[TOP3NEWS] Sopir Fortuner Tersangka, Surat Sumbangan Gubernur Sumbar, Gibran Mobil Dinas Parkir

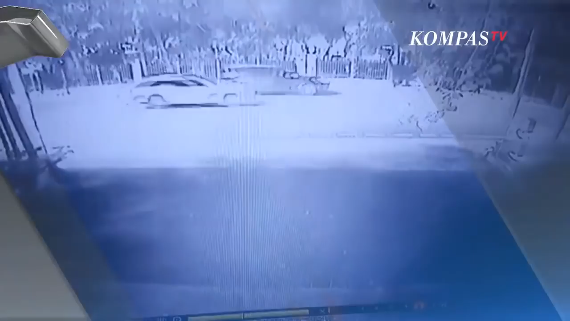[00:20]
Kasus ini melibatkan 3 mobil mewah yang berawal saat pengemudi Fortuner melawan arah di jalan tentara pelajar.
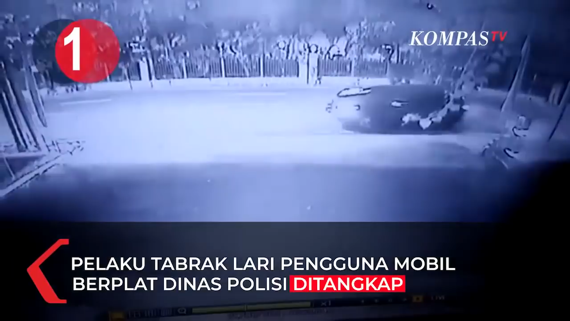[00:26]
Mobil tersebut menyerempet spion mobil Mercedes-Benz hingga patah.
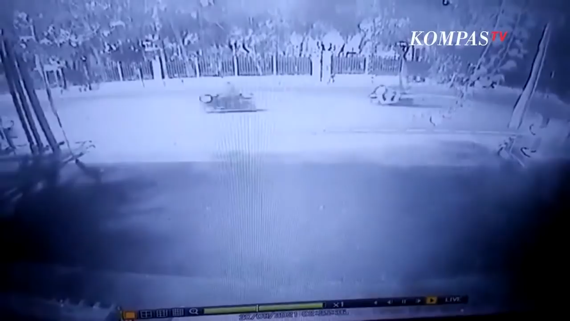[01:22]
sengaja mengemudikan ramur dengan cara yang membahayakan, yaitu melawan arah, memutar baling tiba-tiba, dan tetap melanjutkan kendaraan, walaupun setelah terjadi kecelakaan.
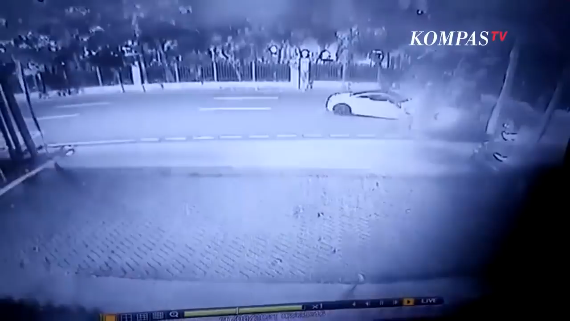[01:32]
Kesimpulannya, saudara AS kita tetapkan sebagai tersangka dengan alat bukti pertama adalah keterangan saksi, kemudian hasil rekaman CCTV, termasuk kesesuaian petunjuk antara keterangan saksi, keterangan tersangka,